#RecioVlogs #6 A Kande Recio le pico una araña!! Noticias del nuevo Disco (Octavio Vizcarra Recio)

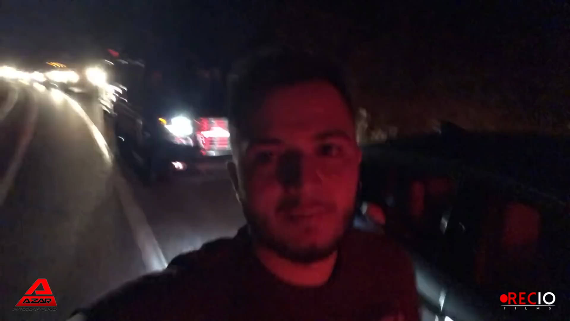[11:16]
Me voy a bajar mejor, me voy a ir caminando, la neta, porque de aquí a que lleguemos, ya vienen los plebes atrás, de aquí a que lleguemos, como pueden ver.